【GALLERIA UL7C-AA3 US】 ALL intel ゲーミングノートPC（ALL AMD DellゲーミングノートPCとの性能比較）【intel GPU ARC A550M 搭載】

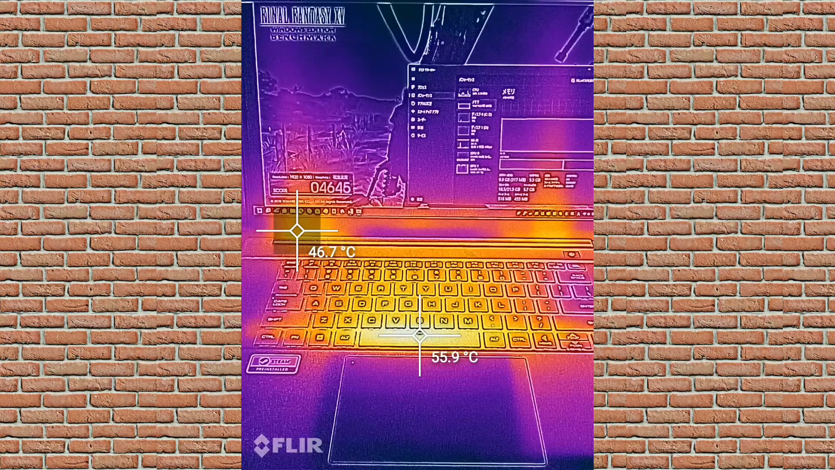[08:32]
表面温度の状況は、こんな感じです。